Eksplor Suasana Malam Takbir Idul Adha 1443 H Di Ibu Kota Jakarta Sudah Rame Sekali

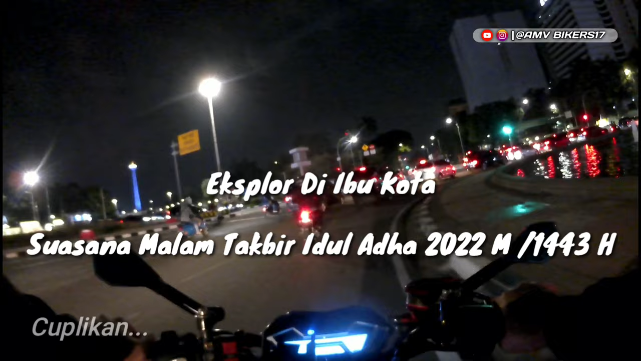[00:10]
telur-telur alpot dong. Mungkin keamanan doang ya. Oh, rame sekali dudur Monas. Monas rame sekali ya dudur. Ini sebuah delman ini.
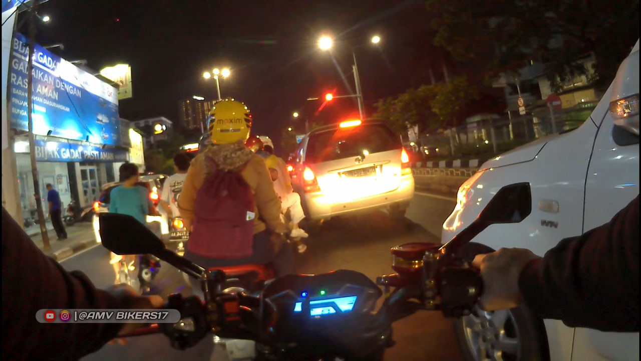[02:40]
Suasananya lumayan ramai ya dulur-dulur. Ya dulur-dulur yang besok mau korban kambing atau sapi, semoga dilimpahkan dan dirahmatkan dan diridhoi Allah Subhanahu wa taala. Amin amin ya rabbal alamin. Ini berada di Lampu Merah Relase Bundruk Kertosarat ya dulur.
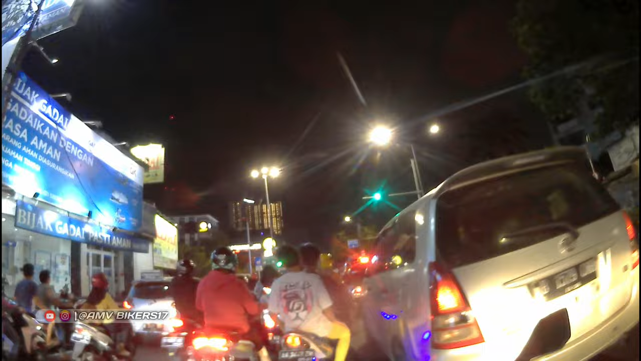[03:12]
Itu ada tugunya Badro itu, kelihatan banget ya dulur-dulur.
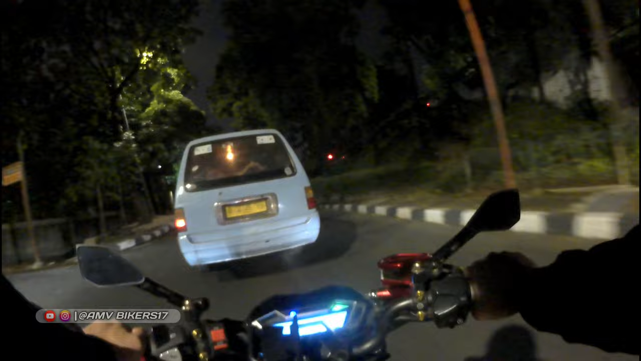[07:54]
Lewat ya bro, kan ngiri lewat selipi ya dulur ini loh. Ini kambing ya, jalan kambing ini pinggir trotoar nih. Oh, inilah dulur suasananya di Lebaran Idul Adha 2022
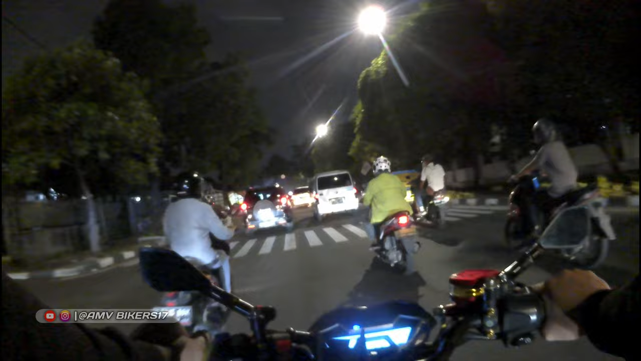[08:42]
Lumayan rame ini. Jakarta ini masih diberlakukan PPKM level 1 ya dulur. Sudah mulai steril, semoga steril sepenuhnya, amin. Kita riding sambil takbir keliling ya dulur.
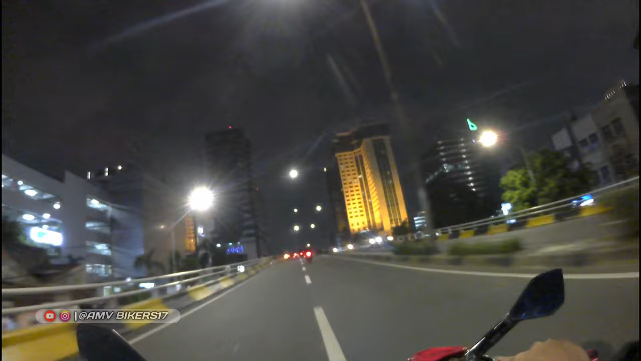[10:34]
suasananya di ibu Jakarta. Gedung tinggi menjulang. Oh,
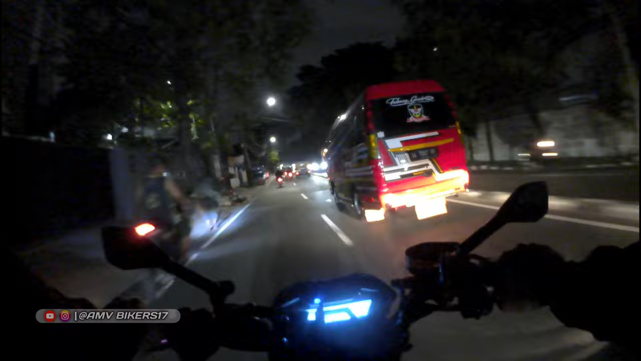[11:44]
Jakarta gak pulang. Oh ini camping ini dimuat mobil pick up berapa ya, 3 biji.
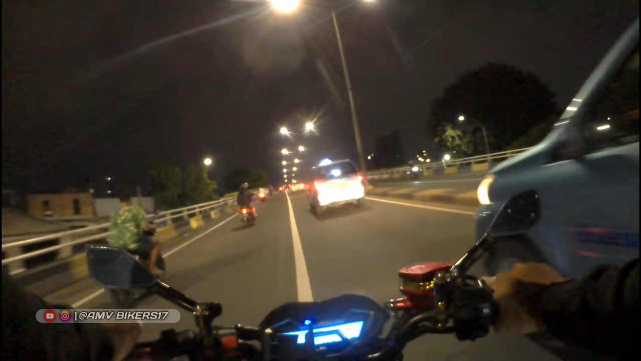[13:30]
Gedung tinggi menjulang Kanang Tanah Abang. Ntar cari tempat view bagus.
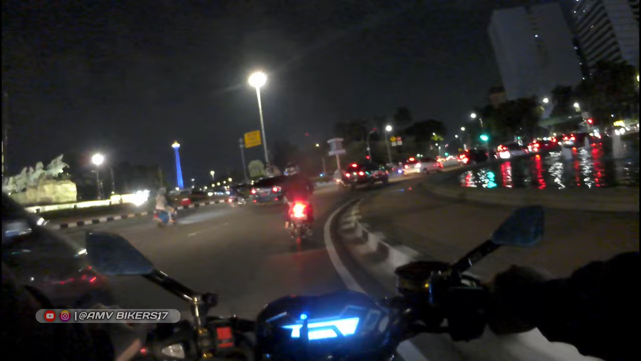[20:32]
Ada polisi lor dulur. Alpot dong. Mungkin keamanan doang ya. Oh, rame sekali dulur Monas. Ramai sekali ya dulur.
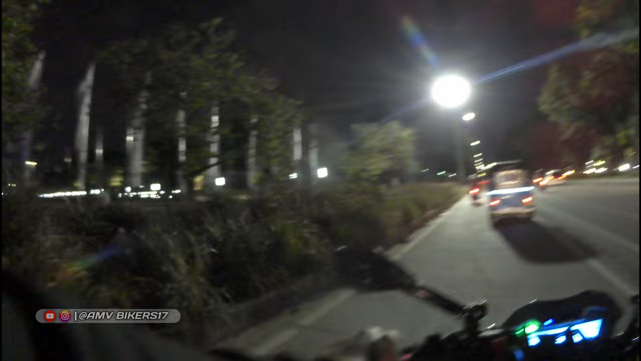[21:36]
Kemarin Satpol PP lur-dulur gak boleh parkir bau jalan. Nah, kita lanjut aja dulur-dulur. Inilah suasananya di ibu kota Jakarta, di Jakpus ya, Jakarta Pusat.
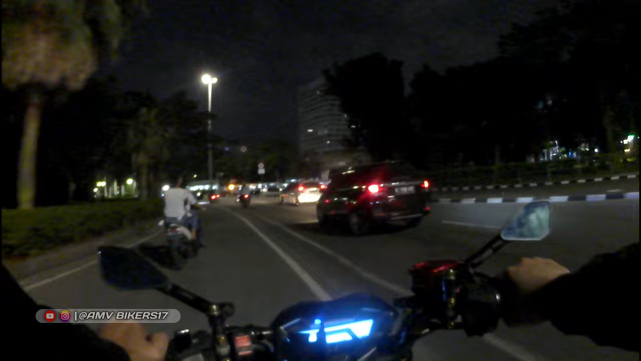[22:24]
Oh, itu Monas kelihatan dulur-dulur. Suasananya dulur-dulur dijaga ketat Satpol PP ya dulur-dulur.
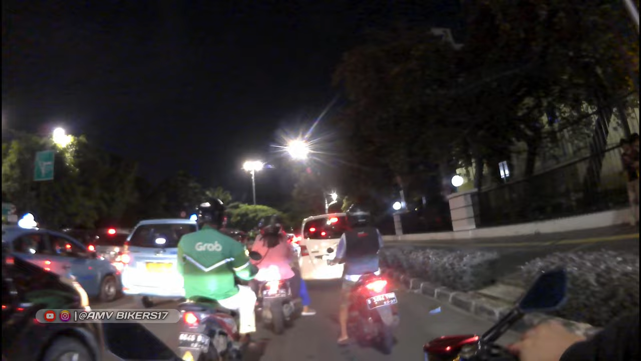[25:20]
Sudah di portal di situ, nggak boleh lewat situ dulur, harus muter.
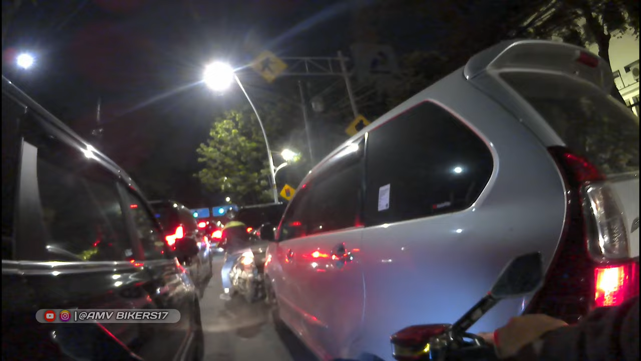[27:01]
Macet-macet. Ramai sekali di ibu kota Jakarta kali ini, Dulur. Malam takbir Idul Adha.
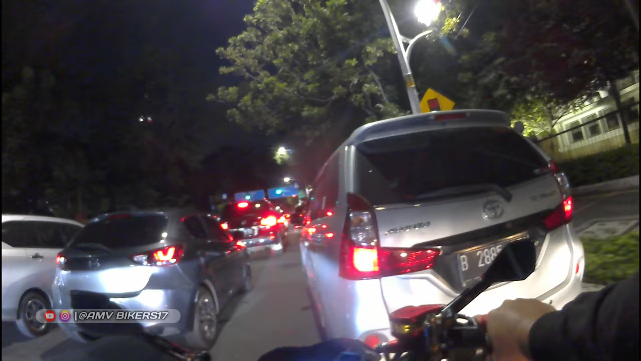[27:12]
sebelah kiri itu Masjid Istiqlal lah.
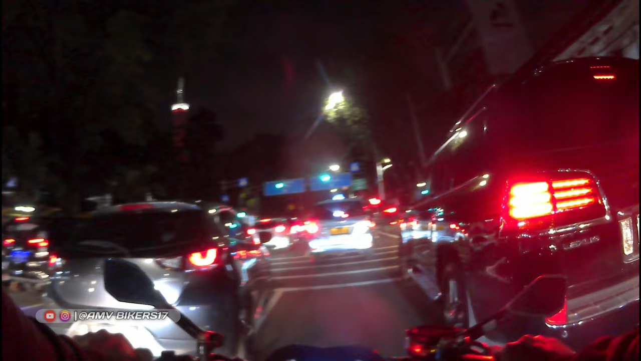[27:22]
Ini orang-orang pada ke Masjid Istiqlal lah
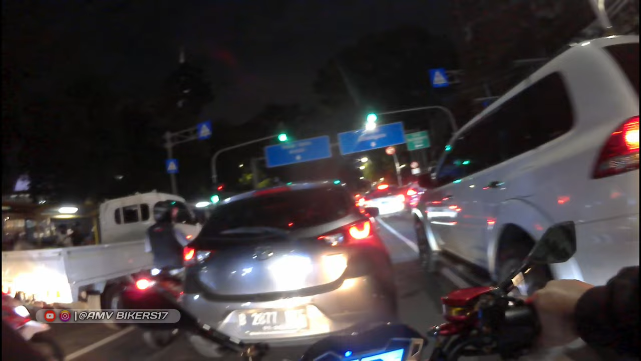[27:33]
buat menunaikan sholat itu besok pagi ya. Udah mulai berdatangan berbagai daerah, udah tradisi ya.
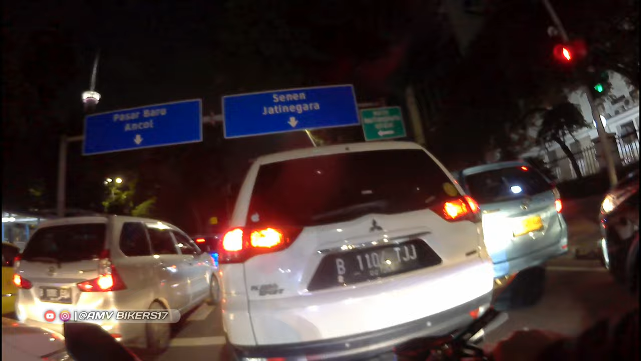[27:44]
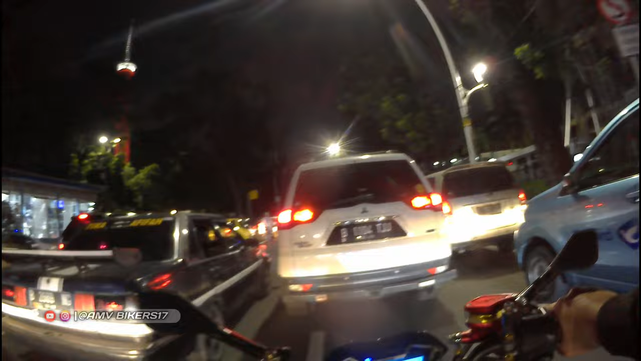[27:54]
Sebelah kiri nih ditutup ternyata ya. Istiqlalnya ditutup lor.
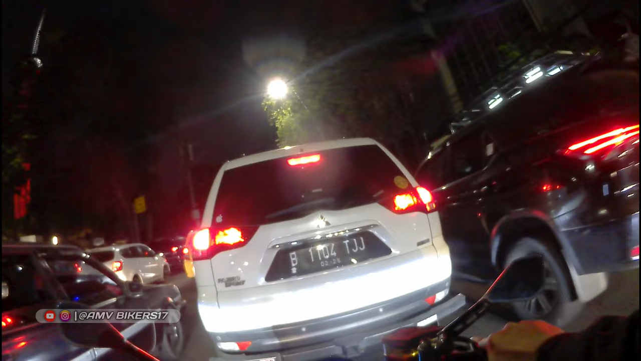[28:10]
Masih ditutup. Macet sekali, parah.
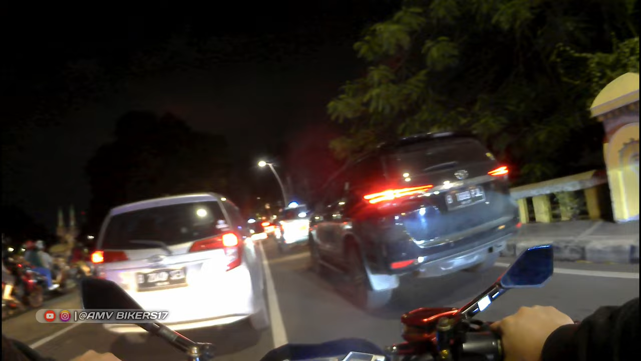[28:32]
Padat. Antara ambil sebelah kanan udah jalur, ambil kanan ya dulur-dulur. Dan lewat Tugu Tani.